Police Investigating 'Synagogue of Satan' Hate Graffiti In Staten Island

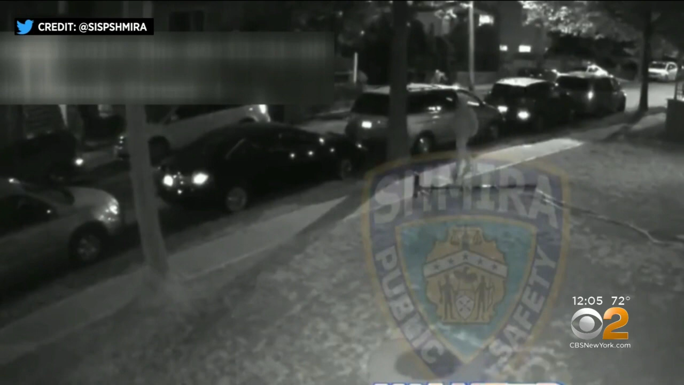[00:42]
A surveillance camera on the yeshiva school captures the moment the vandal struck the Manor Heights neighborhood late Wednesday night.